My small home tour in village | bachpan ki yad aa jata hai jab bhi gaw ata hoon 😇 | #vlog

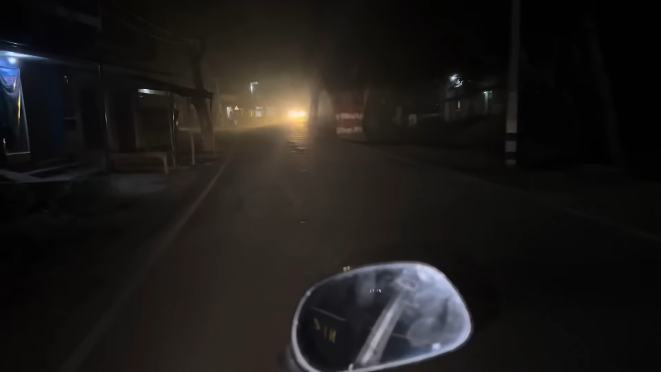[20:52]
यह देख लो दोस्तों मजब भी साड़े साथ हुआ बस उनली साड़े साथ दुकाने ऐसे बंद करके भागे
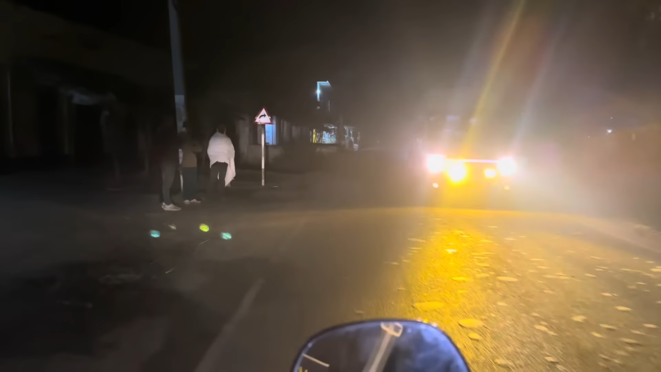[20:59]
जैसे कि पूरे द�
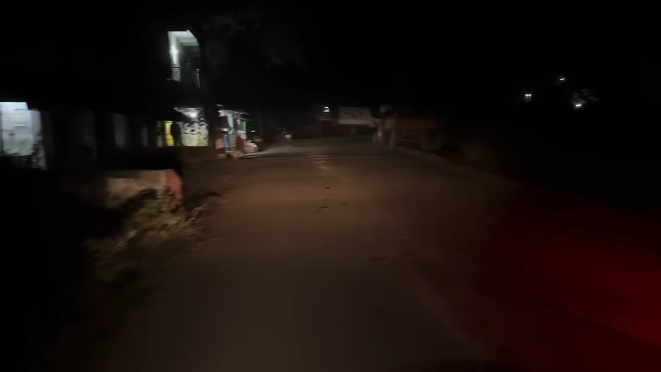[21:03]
दुकान खुला यहां पर रसाम कुछ लेना निया मां जानगारी के लिए बता रहा हूं लेना भी होता तो यहां मिलेगा नहीं